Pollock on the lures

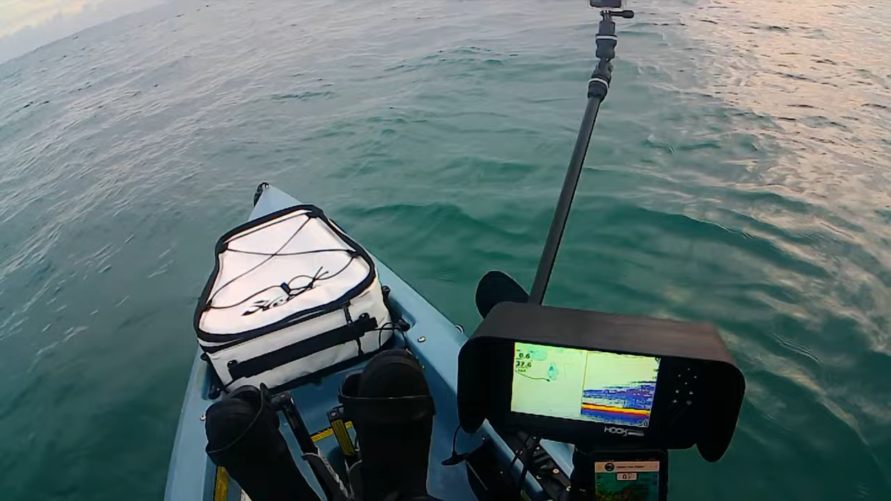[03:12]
Yeah, totally gonna miss that. Well, that's not terrible. I can, that is a colossal shoal or something. So I've been fishing 2 minutes. I already know I need a heavier lure and what way the drift is going.